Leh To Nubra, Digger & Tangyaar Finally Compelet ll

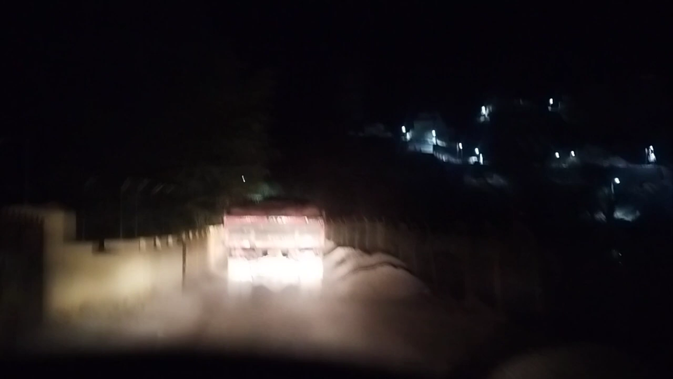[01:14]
तो अरे भाई अभी मार्च कर रहा हूँ नुगले गले एंड नंबर सुबह की 3 बज रहा हूँ, 3 बजे
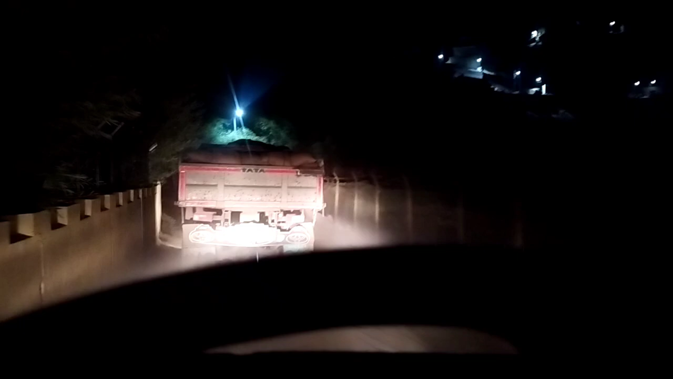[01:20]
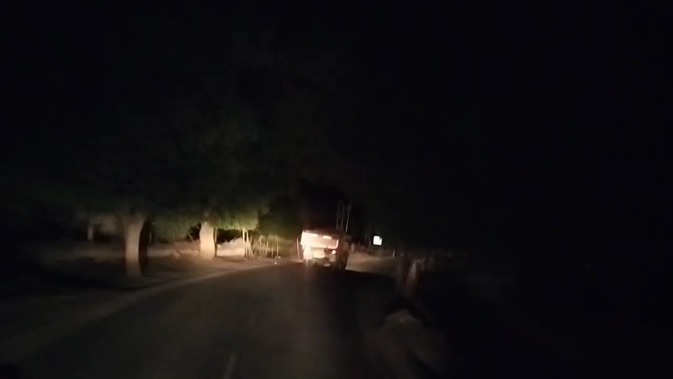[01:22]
दोनों भाई निकल पड़ा। तो अपना सफर के लिए सुबह की साढ़े मतलब लगभग 3:30 बज रहा है,
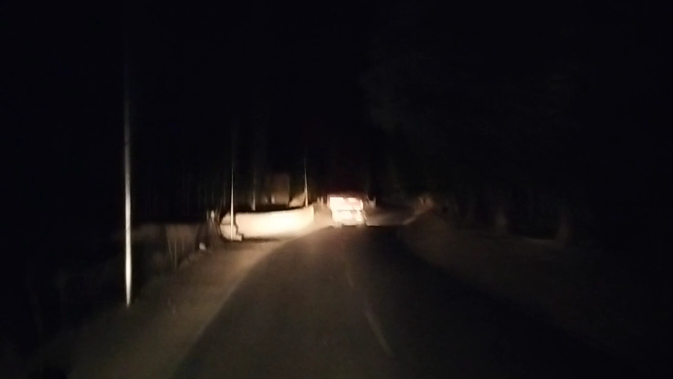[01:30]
तो आज मजा आएगा भाई सफर लॉन्ग टूर अभी नुब्रा, तो मजा आएगा भाई ना। तो जैकेट एंड सब्सक्राइब निकल, तो हम सुबह 3 बजे निकलते हैं।